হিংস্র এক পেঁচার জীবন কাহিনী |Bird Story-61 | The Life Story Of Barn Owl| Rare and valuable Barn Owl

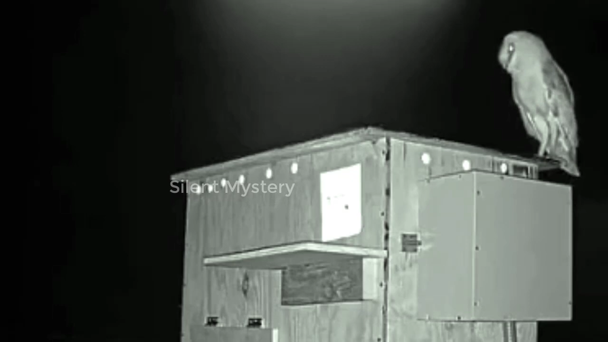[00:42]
બોષ્તે ના બોષ્તે તારા આવોદ્ધ હય મીલોને એરપર તાદર દુજુનીરી નજર પરે એસુંદર ખોપટેર દીકે તાર પર તારા દુજુની ધુકે
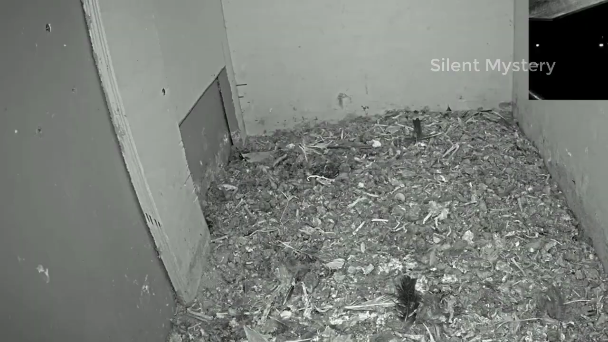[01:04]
પરે ખોપેર માં છે એર પર આરકી એતો શુંદર એક્ટી ઘરપે ખુશિતે તારા આબારો મિલોને આબોદ્ધ હોય એમણ કી પેચા દંપુતી શુંદોર એઈ ઘટીર માજે ખુબ ભાલભાવે રાતો કાટાય હોય
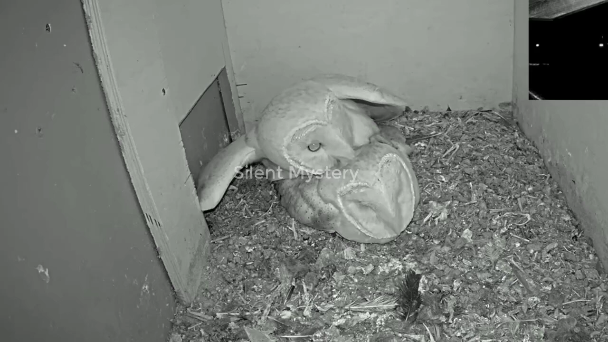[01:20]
તવા તારા એઈ ખોક્તીર માજેઈ તાદેર સંક્ષાર ભાત્તે જીલો કીનતુ શકાલ હતે ના હોતે તાદેર બાશાય હામલા દીએ બશે એક્ટી ખ્રીસ્ટેલ
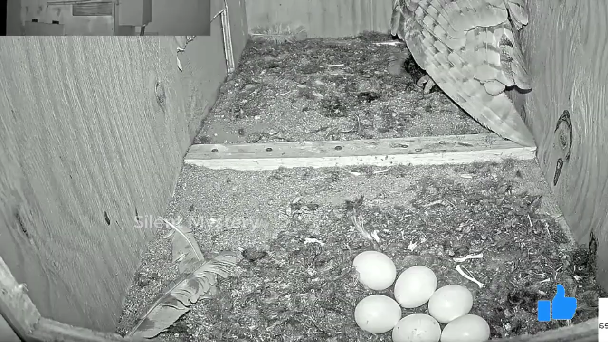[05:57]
પારા થેકે ઉઠે રાતેર ખાબાર શેરે ની છે આર તખણ પૂરુષ પેચાટી ખોપેર મુખે બશે પારા દિછે તાર ઇસ્થરી ઓ શંતાં દેર કારણ કીચુ દીન આગેઈ તાદેર એઈ બાષાટીતે હામલા દીતે આશે એક્ટી
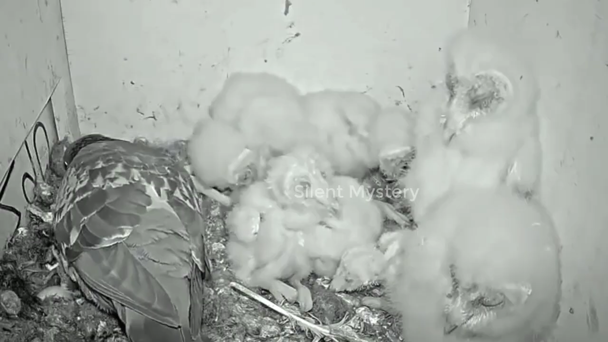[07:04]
જખન કીચુટા બળહોએ ઉઠે તખન છાનાદેર ખાબાર ચાહીદા બ્રિધ્ધી પાય તાબે સભ્ચે અભાકકરે
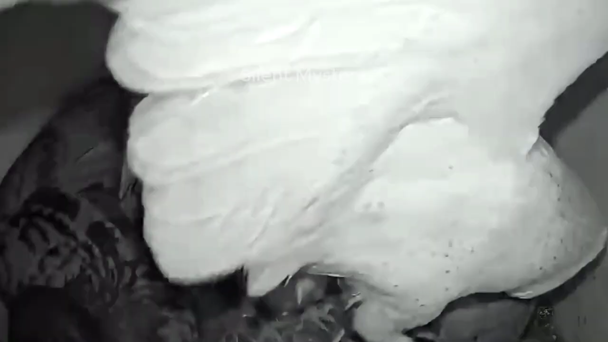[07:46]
બાભાર સામનેઈ તાર છાનાદેરુપર આક્રમણ કૂર છે જા દેખે ખેપે જાયે પૂરુશ પાચાટી તાયતો શે ઇભાભે લાફીએ શે આક્રમણ કૂરે વશે કોભુતોટ્ટીકે એર્પ શુરો